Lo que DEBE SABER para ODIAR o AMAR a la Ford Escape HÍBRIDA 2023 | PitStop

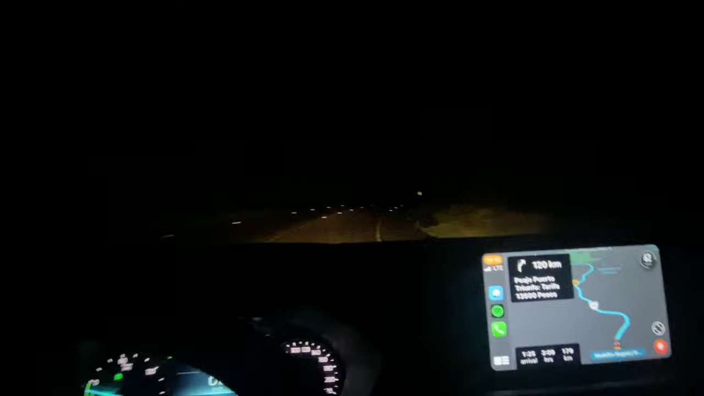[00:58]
Luces principales, luces altas y exploradoras si son totalmente halógenas.
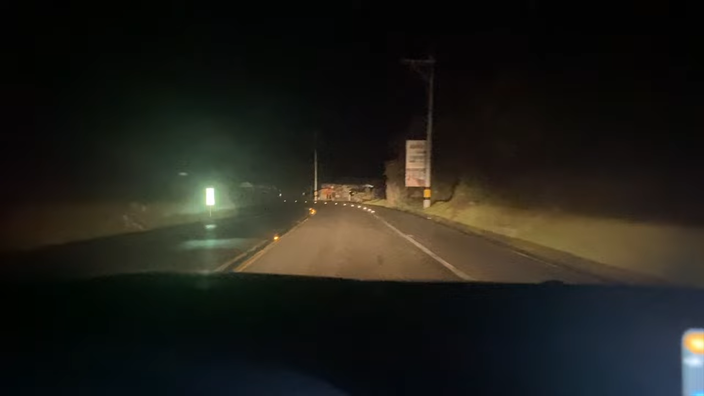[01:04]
En la usabilidad en el día a día quizá no sea lo mejor porque unas luces LED tienen mucha más iluminación. En este caso sí habrá que recurrir a la versión Titanium de esta Escape.